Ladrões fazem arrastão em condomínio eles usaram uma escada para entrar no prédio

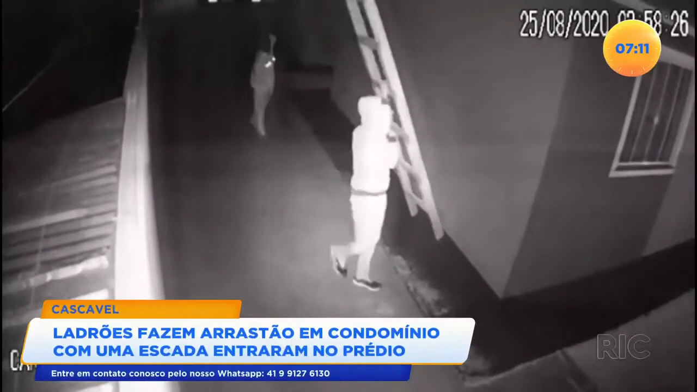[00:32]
O trio aparece aí nas imagens das câmeras de segurança equipado. Eles levaram então essa escada e com ela conseguiram invadir pelo menos quatro apartamentos. Em um deles, a família até estava no interior da residência, mas dormindo, nem ouviu a ação desses bandidos. Eles depois, logo na sequência, fugiram, levando diversos objetos, itens de valor, desses quatro apartamentos que conseguiram entrar.